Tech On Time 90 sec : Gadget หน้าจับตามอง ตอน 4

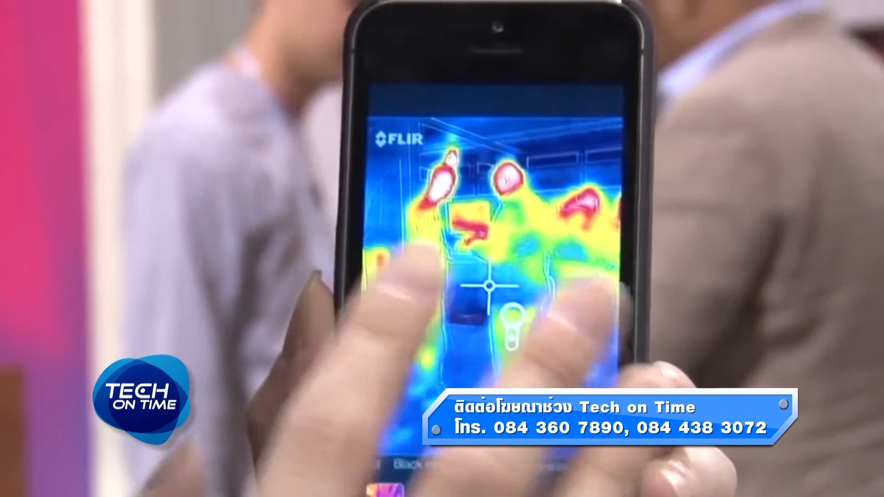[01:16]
วามร้อนได้เหมือนกับที่เราเคยเห็นในภาพยุติเลยทีเดียว